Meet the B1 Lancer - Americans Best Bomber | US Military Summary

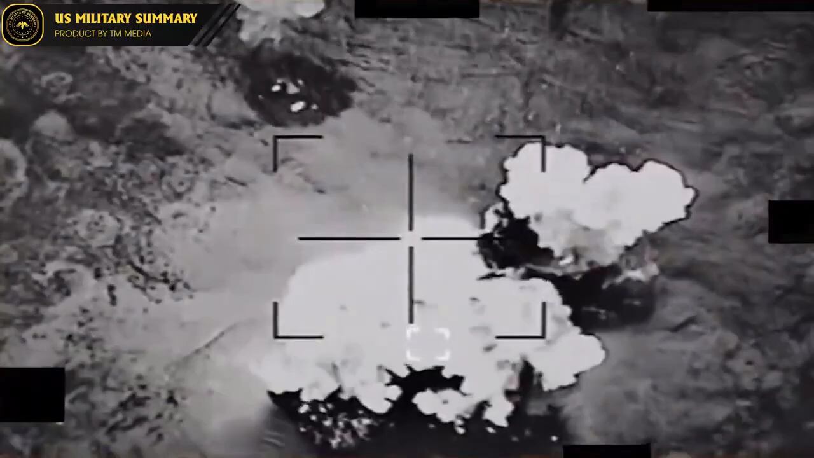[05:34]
the B-1B demonstrated its new role by launching 19 Joint Air-to-Surface Standoff Missiles, JASSMs, at targets in Syria.